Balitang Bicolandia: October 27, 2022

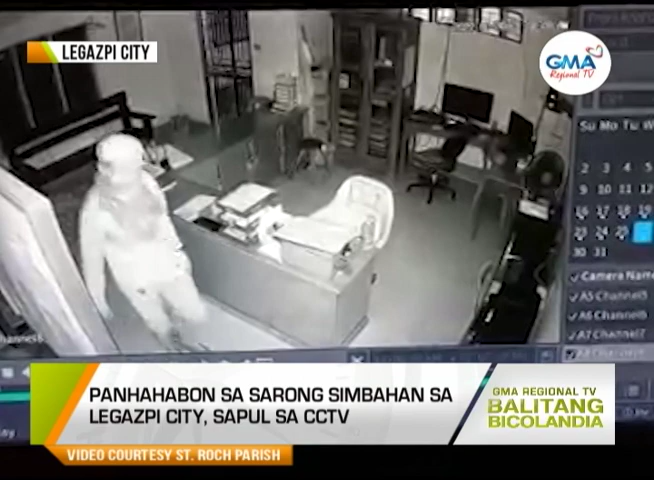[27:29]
mahihiling sa CCTV footage na ini ang sarong lalaki na bigla na sanang naglaog sa opisina kan simbahan kan St. Rock Parish sa Barangay Taysan, Legazpi City, Albay.